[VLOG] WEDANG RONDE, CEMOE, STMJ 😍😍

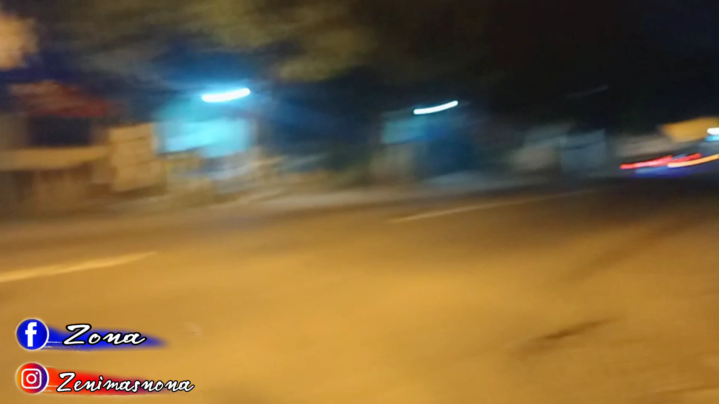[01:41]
jalan raya besar ya ini, sebelah rumah, dekat dengan rumah kita ini ya.